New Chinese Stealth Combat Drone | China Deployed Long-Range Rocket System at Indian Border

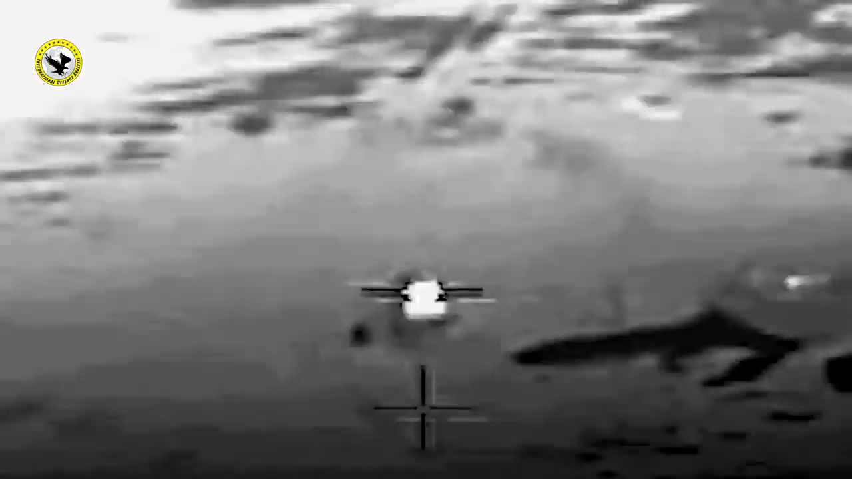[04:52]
پوائنٹ ایکوریسی سے نشانہ بنایا یاد رہے کہ اس میزائل کا ایک ورجن ترک